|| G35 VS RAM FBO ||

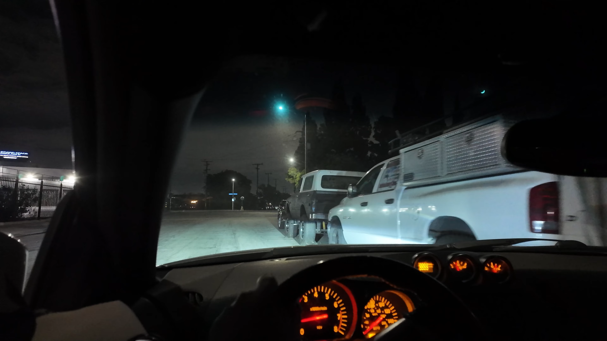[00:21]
I got this one shift for the camera to do like POV. Hopefully it comes out good. Y pues, we're going to the homie Randy's house. Aquí está el compa Aaron. So, a ver qué pedo.
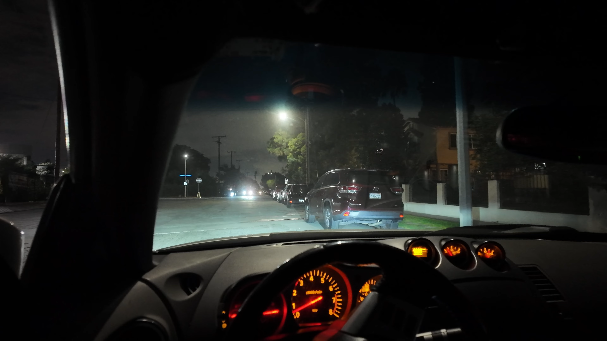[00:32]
POV, fuck it. Tell me if it comes out clean. I'm gonna try to get it like a shit so I could hang it off my neck or my forehead, some shit.
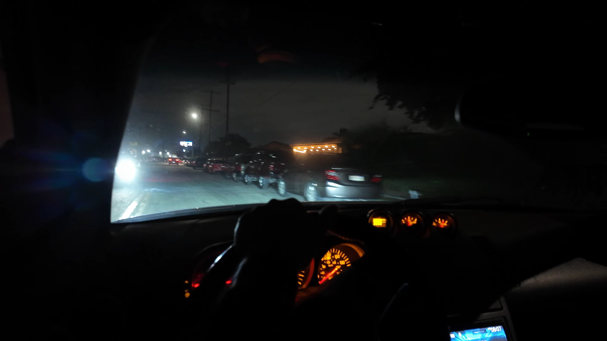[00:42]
So I could have like a more straight point of view. But for right now, you guys are gonna have to do with this like side angle. But fuck it. For right now, I'm gonna put.
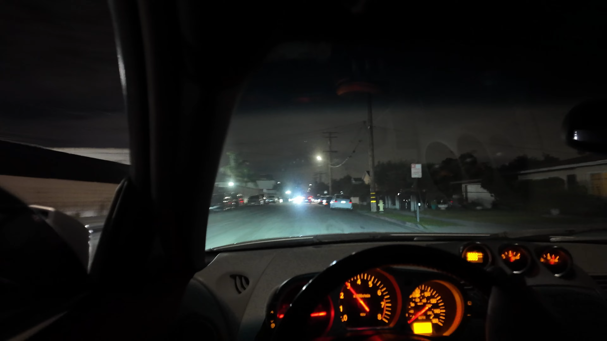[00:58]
I don't know. He went to drop off. Oh, I am a vlogger now.
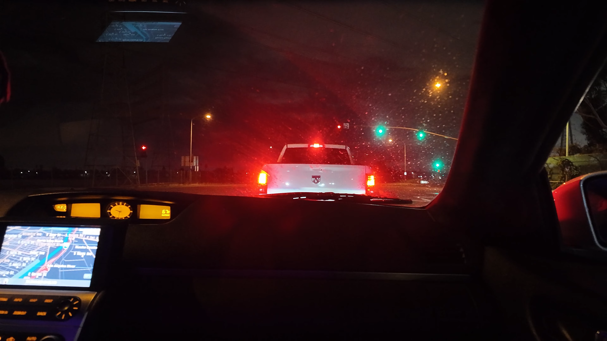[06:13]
Because yours, your lower RPM actually does pick up quick. No, mine's the opposite way. No, because I remember you when I was fucking... No, long two. But when I was racing you, nigga, you were literally like... And you were just taking off on me. I was like, what the fuck? Yeah, and that shit feels slow, though. Damn, it looks basically daytime ahorita. Did that shit slide? Fuck, that shit even...